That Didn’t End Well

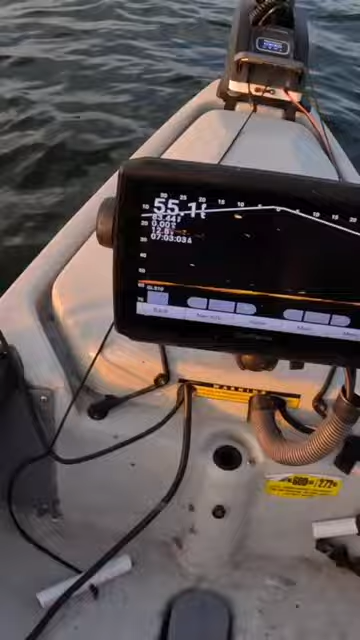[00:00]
Look right here. We've got a big mark by one of my front baits up there.
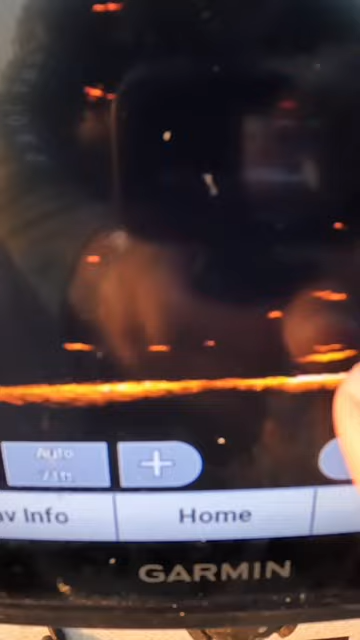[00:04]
That is a big mark. Oh, oh, he's got my line. I didn't even realize. I'm watching him on the screen. He's got my rod tip under water. Oh, he's got it, buddy.
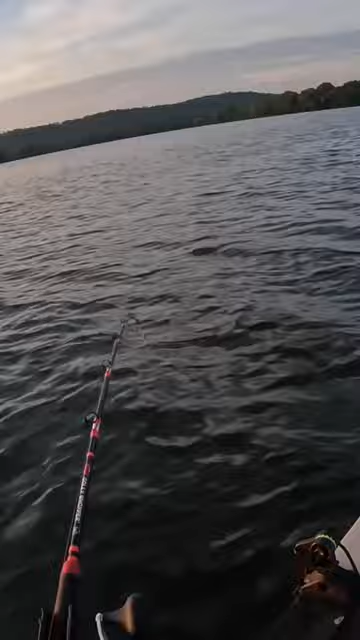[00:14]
He's got it. Let me get the dang camera back in the chest. Oh my gosh, did he just let it go? Right there, he went on the screen.
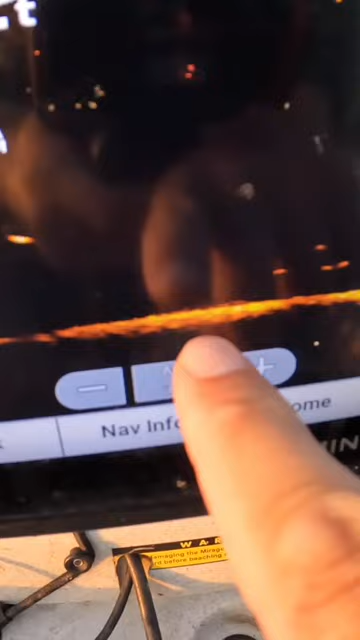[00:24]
He was just swimming off with my baits and my dumb asses watching the screen and piddling around with the camera.